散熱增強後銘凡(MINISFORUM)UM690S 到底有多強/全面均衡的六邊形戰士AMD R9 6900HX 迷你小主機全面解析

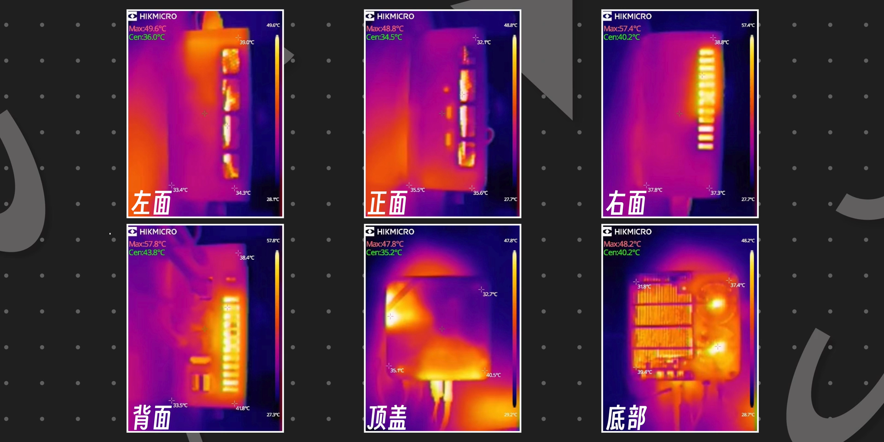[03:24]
总体来说呢UM690S的温控表现呢还是相当不错的机身最高温度呢跑机整个过程中呢也就只有43度那性能释放说完了那么接下来呢看一下大家担心的